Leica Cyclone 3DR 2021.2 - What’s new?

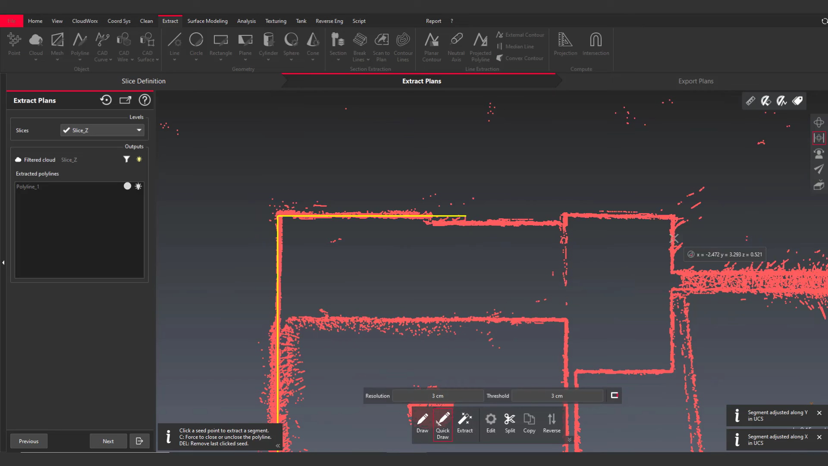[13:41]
the room is extracted with accuracy and it can be closed very quickly with one single click.
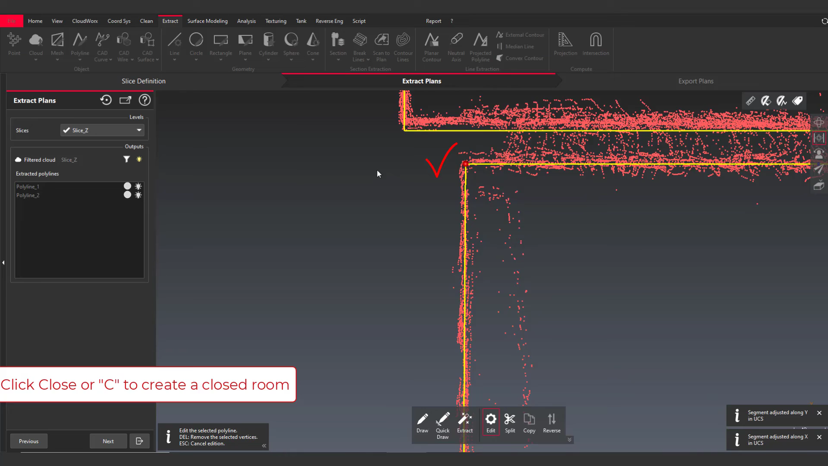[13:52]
Make sure to stay tuned because we will release the tips and tricks videos to show you all the tool tips to to save time when you benefit from scan to plan.
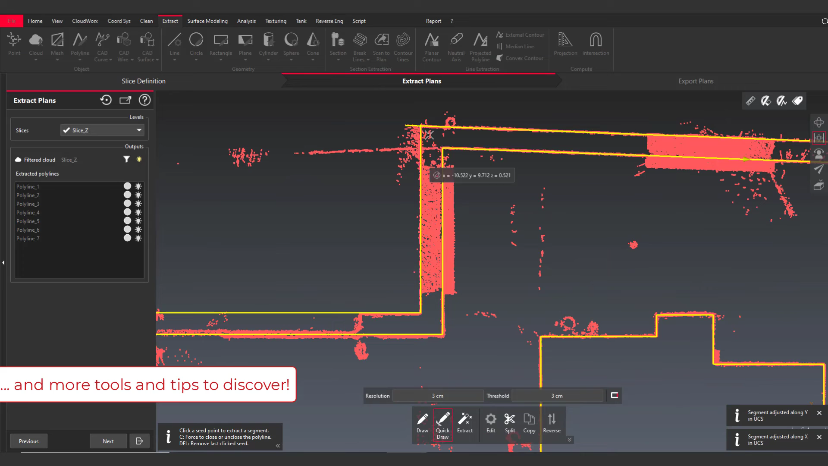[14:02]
And at the end, with the send to AutoCAD feature,